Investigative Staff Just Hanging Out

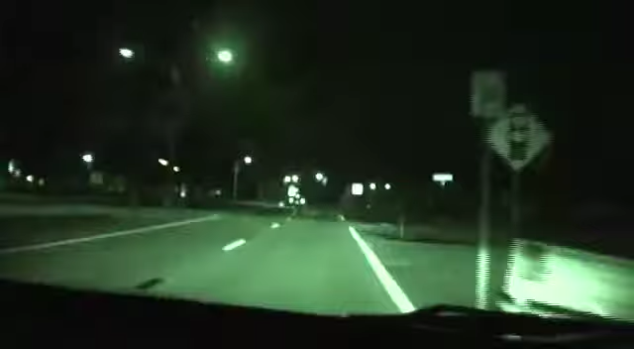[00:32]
During these early morning drives she's usually one of the only cars on the road so this cluster of cruisers caught her attention.